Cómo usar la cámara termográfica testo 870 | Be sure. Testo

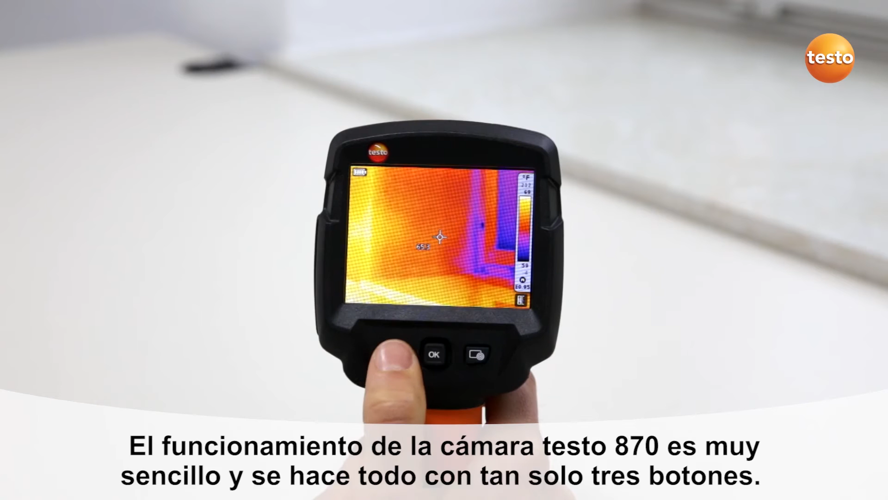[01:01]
The instrument is switched on and off using the escape on-off button.
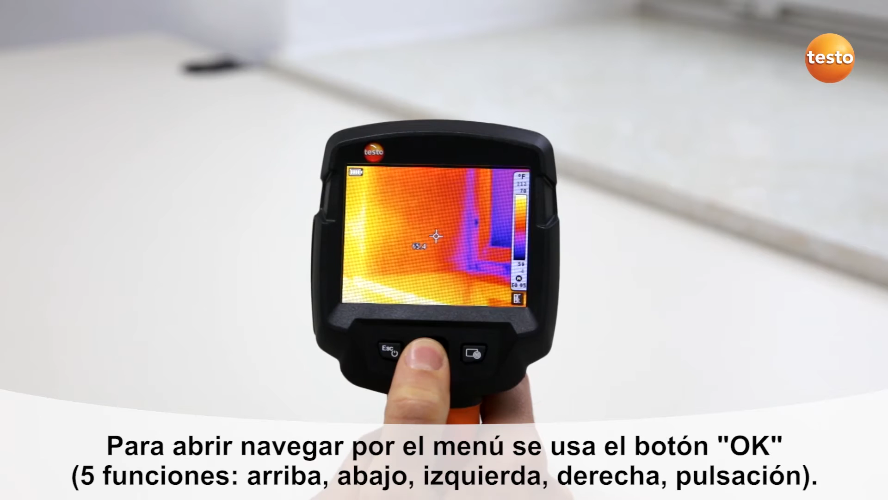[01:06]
Use the five-way joystick to call up and navigate through the menu.
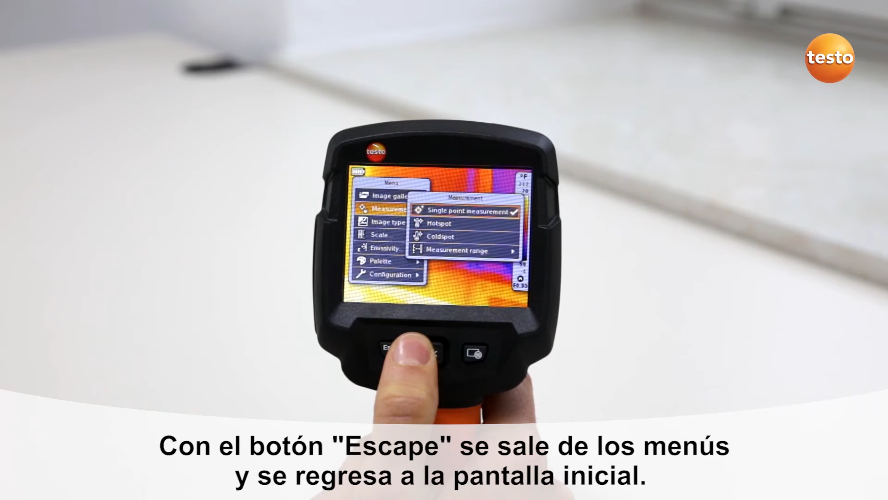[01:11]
The escape button allows you to exit the menu items and to return to the original status. The Testo 870 also has a quick select button which can be programmed with various functions.
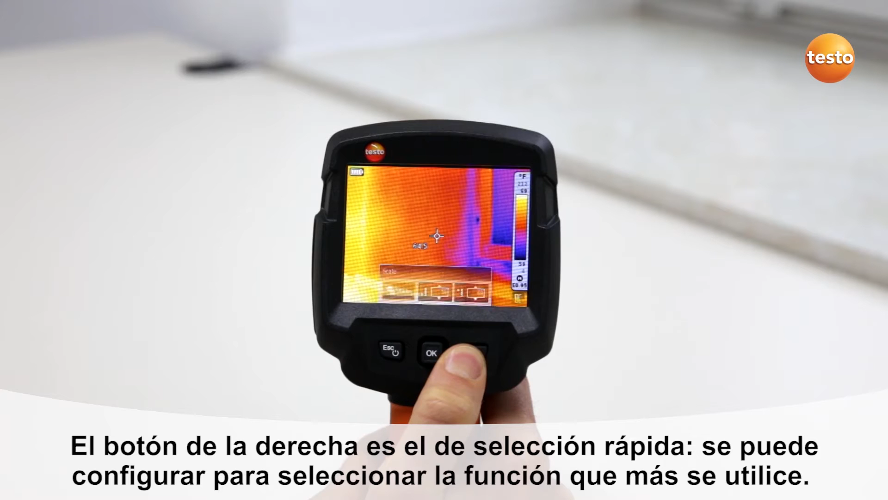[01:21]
The thermal images are saved using the trigger button on the front of the handgrip.
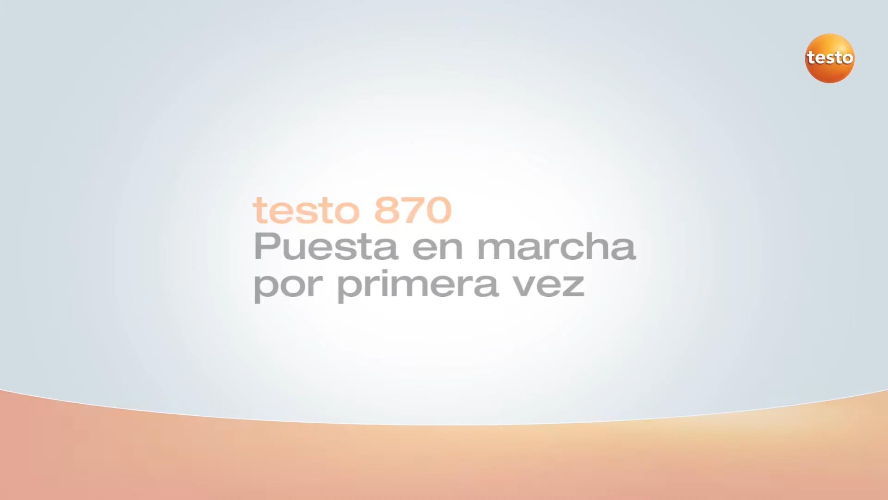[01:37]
The Testo 870 is started up using the escape on-off button.
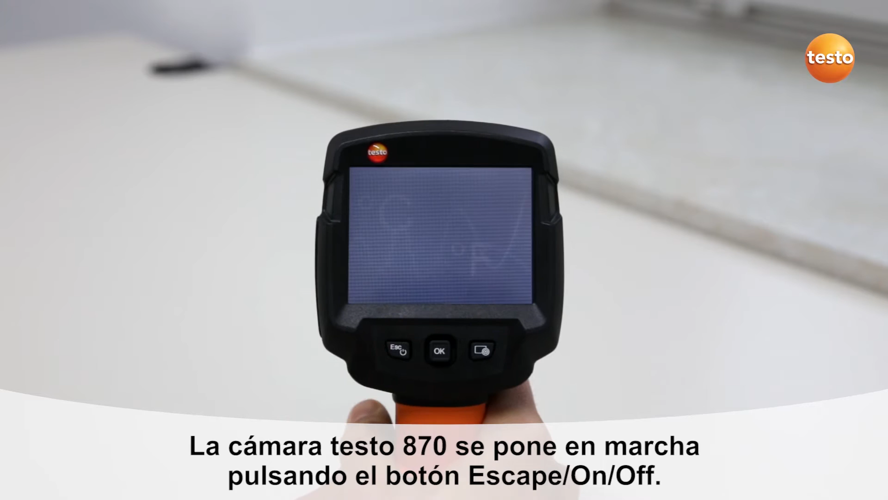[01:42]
While the imager is starting up, you see the imager model name, the firmware version and your imager serial number.
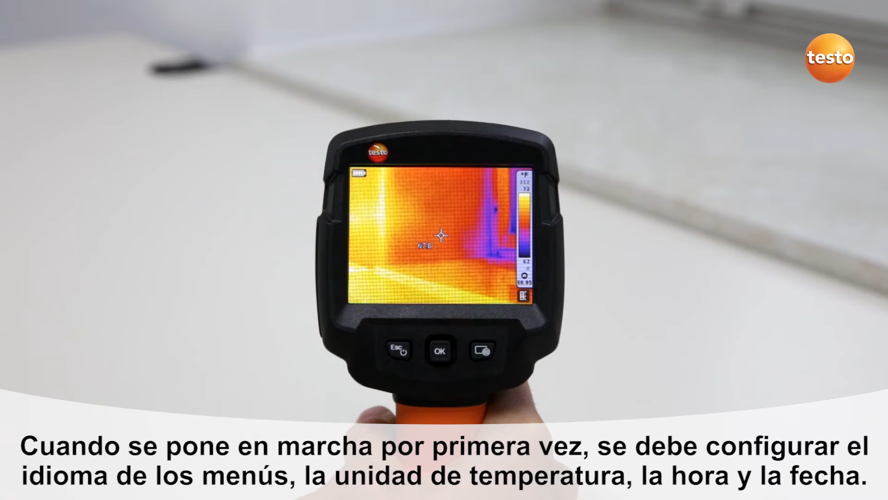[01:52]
When you switch on the imager for the first time, you should set your local language, the desired temperature unit, the time and the date. To do this, press the five-way joystick to access the main menu.
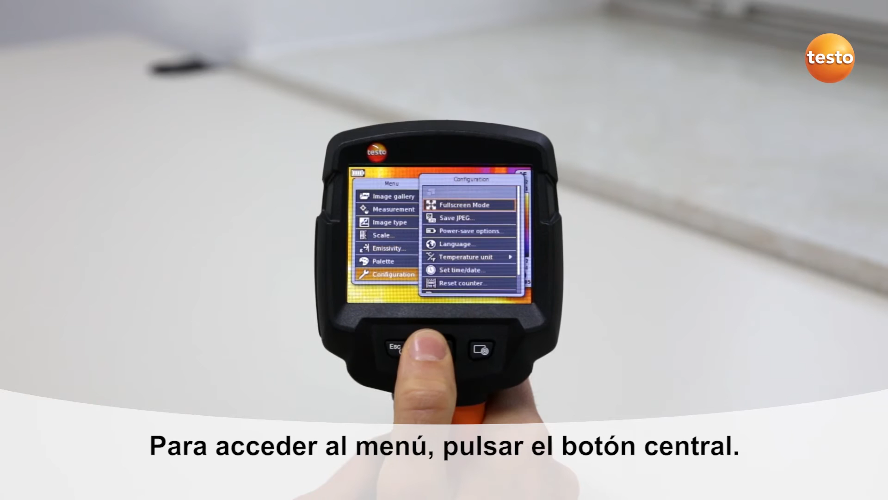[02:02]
Under the menu item configuration, you can then set the three parameters.
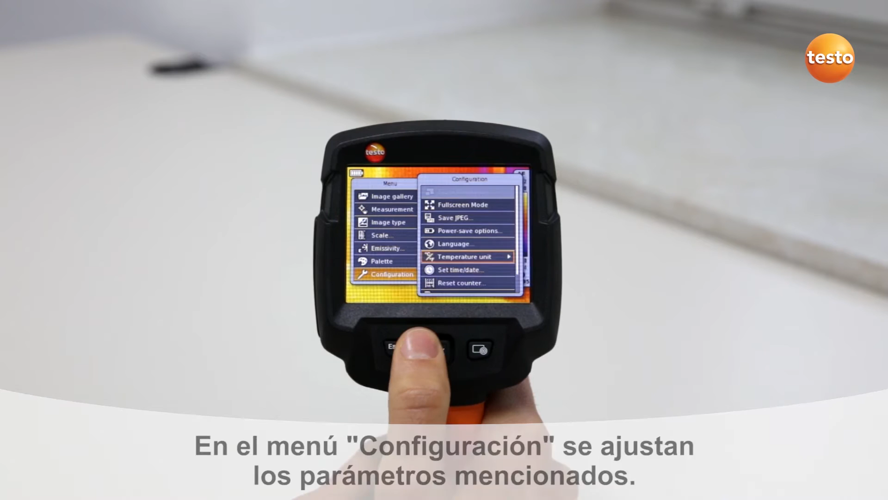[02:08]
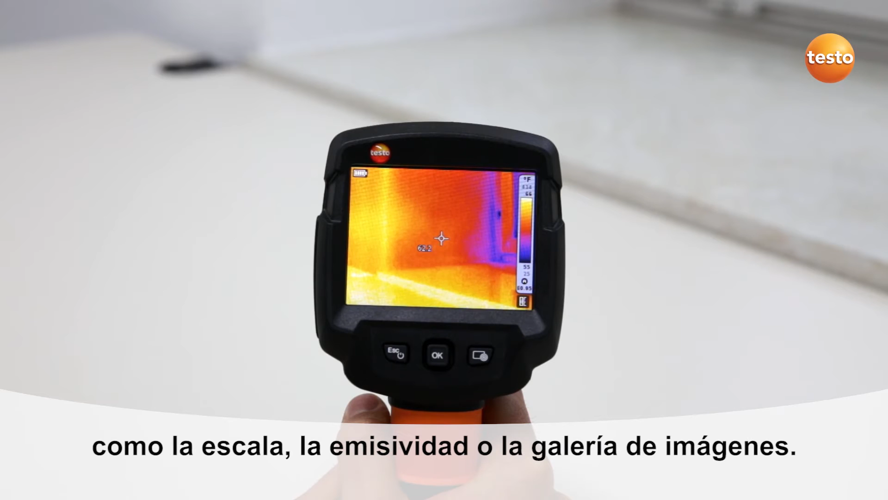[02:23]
The quick select button can be programmed with frequently needed functions such as the scale, the emissivity or the image gallery. To program the quick select button, move the five-way joystick to the right.
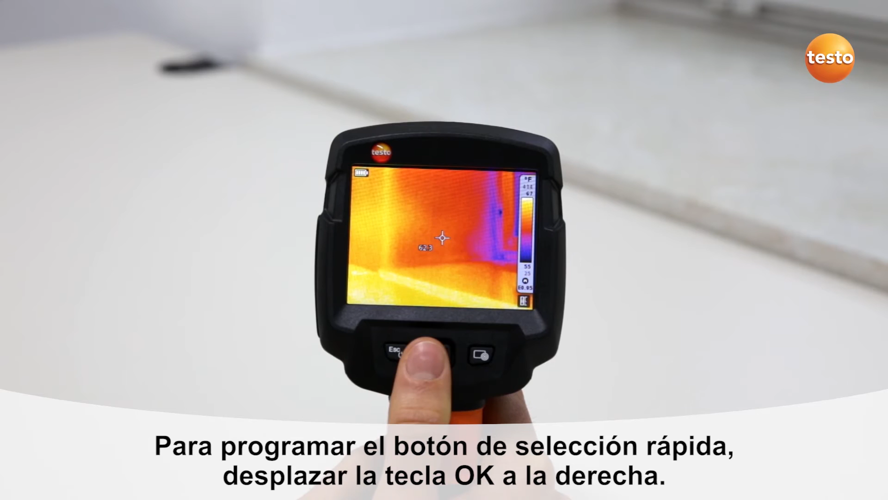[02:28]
In the display, the functions which can be allocated to the quick select button appear.
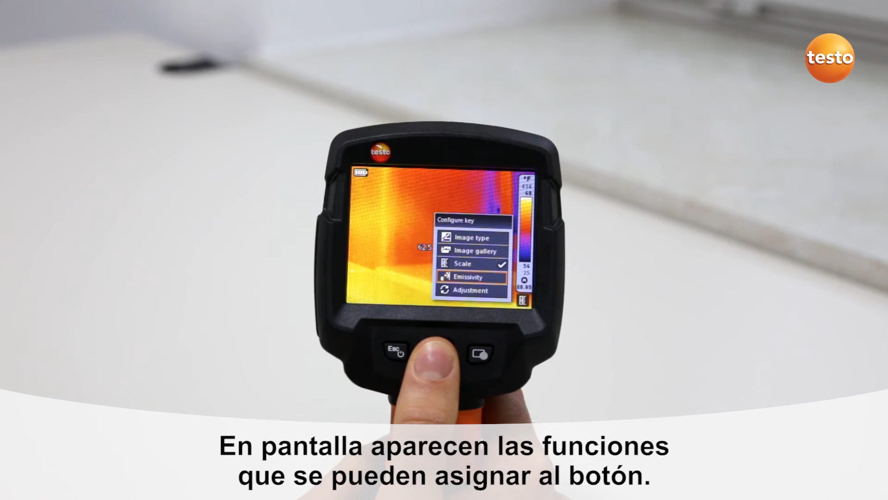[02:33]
Simply select the desired function and confirm with OK.
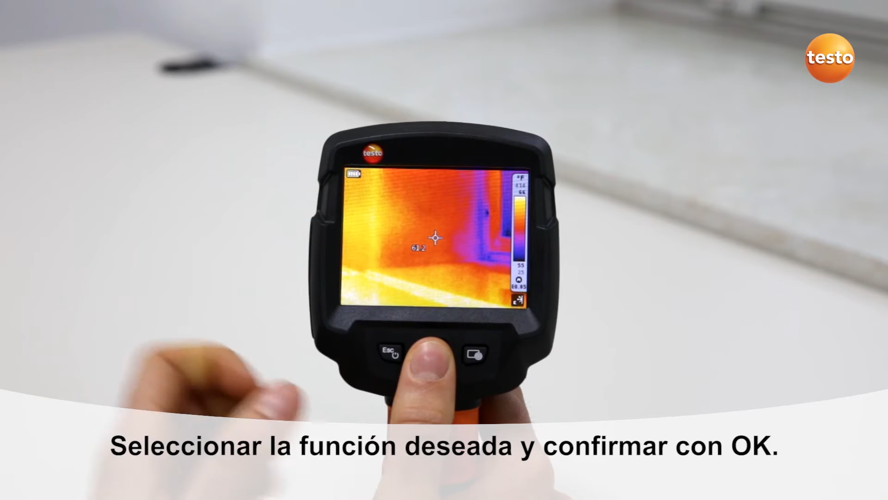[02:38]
On the right-hand side of the screen, below the scale, a symbol shows you which function is currently allocated to the quick select button.